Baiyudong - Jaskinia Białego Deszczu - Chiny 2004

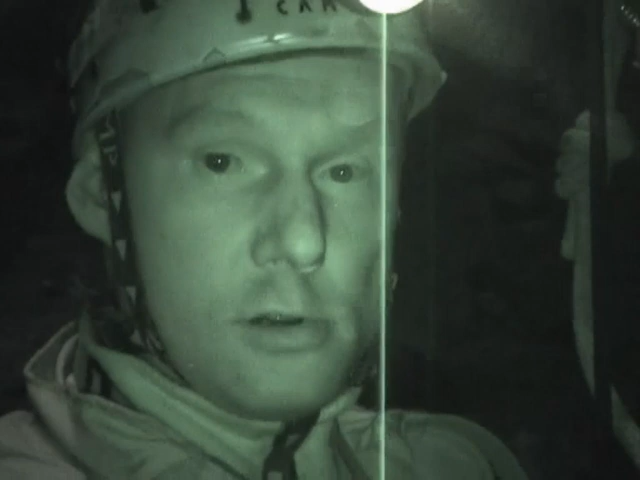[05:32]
Ja wiszę na przepince jakieś 150 metrów od otworu. Mamy bardzo mało sprzętu. Zaczynamy oszczędnie poręczowo. Jak tylko Daniel da sygnał, że już będzie dochodził, idę na most i tam na niego będę czekał. Robi się ciemno. Na górze czeka na nas Zenek. Prawdopodobnie w asyście kilku Chińczyków. A tu nie wiem, czy będzie to widać. Mgła, która pozwoliła tej studni nadać nazwę studni białego deszczu.